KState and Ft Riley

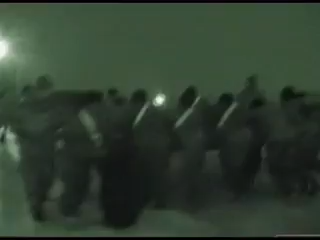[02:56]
In sub-zero temperatures, for four hours,
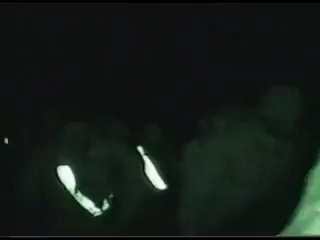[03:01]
they came together to cover an obstacle course more than four miles long.
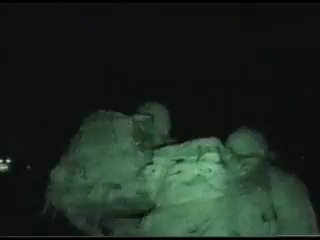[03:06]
With 50-pound backpacks, they ran sprints, climbed walls, hauled tires.
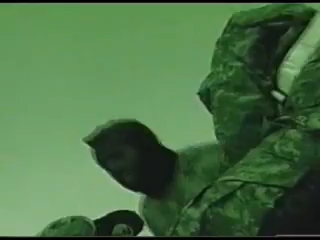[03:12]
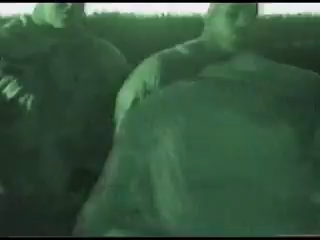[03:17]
Each man had to carry another on his back for half a mile.